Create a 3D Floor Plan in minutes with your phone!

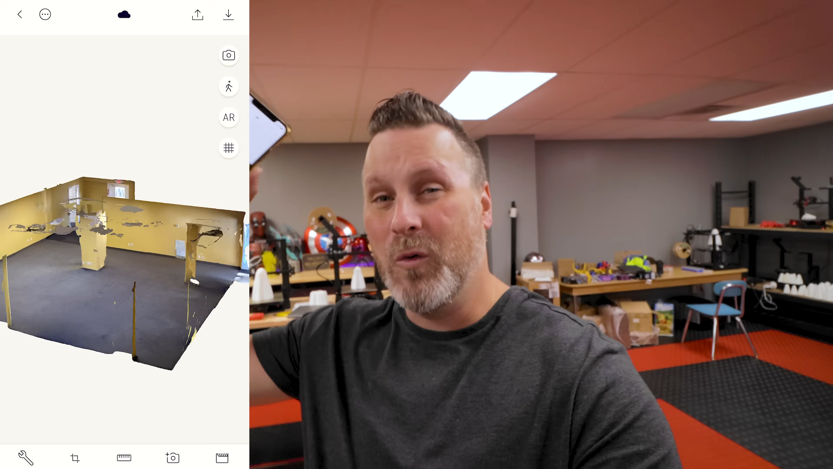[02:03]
I was initially looking at buying this building here that my studio's in. So I already have some 3D scans from last December with their old method of doing scans.
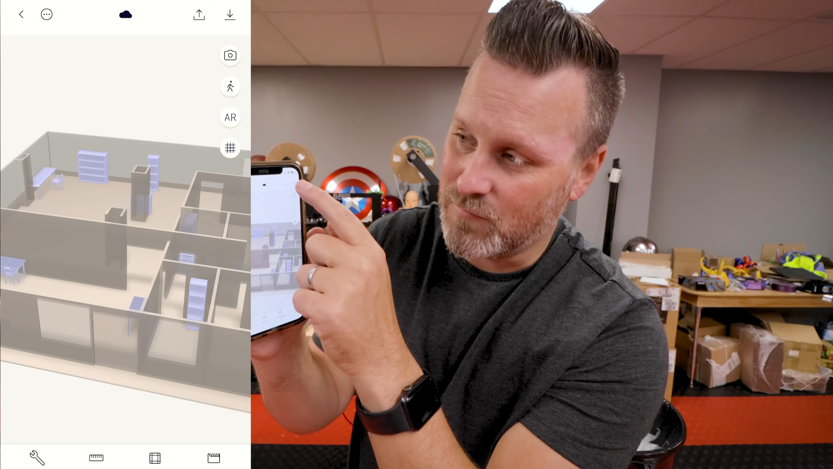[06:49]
If you come and click on the download option, again, if you have the paid version of this app, it's going to give you a lot of different export options here.